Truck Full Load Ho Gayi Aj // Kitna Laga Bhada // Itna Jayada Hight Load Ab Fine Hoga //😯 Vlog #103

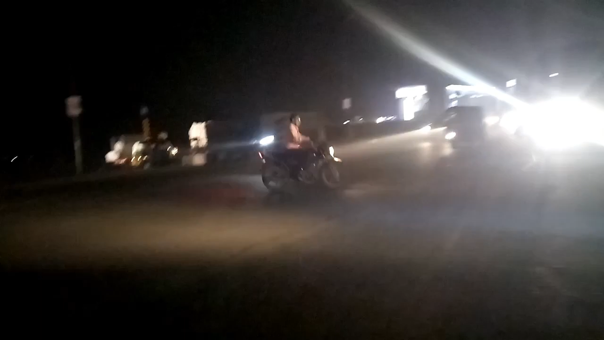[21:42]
संभल के चला जाता हूँ। ये भी भाई उस साइड में जाएगी, बहुत ज़्यादा भाई ट्रैफिक है यहाँ पे देखो
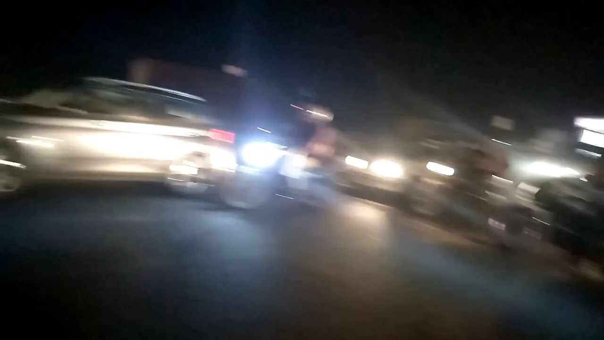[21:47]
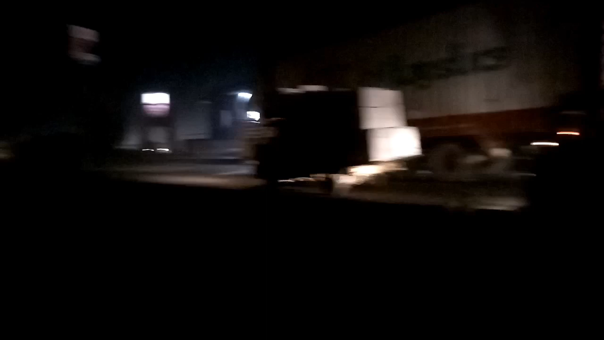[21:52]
की वजह से। ये सोच रहे भाई यहाँ पे खाना वाना आराम से बना के 10-11 बजे तक निकलेंगे भाई यहाँ पे, बहुत भाई बहुत रश चल रहा है यहाँ पे।
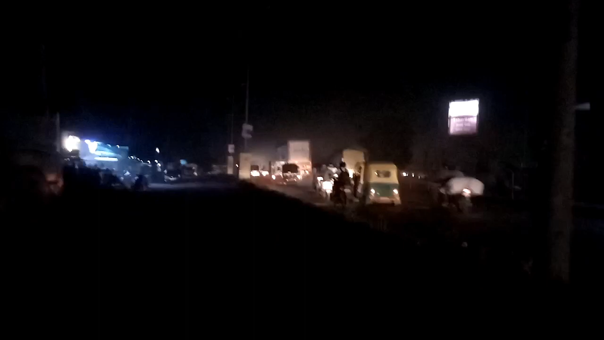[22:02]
और ऊपर से दोस्तों तो जहाँ से भाई यहाँ से मुड़े ना आने के लिए वहाँ पे भाई रोड का काम चल रहा है, बहुत पतला जगह है वहाँ पर, तो भाई भयंकर जाम लगा होगी,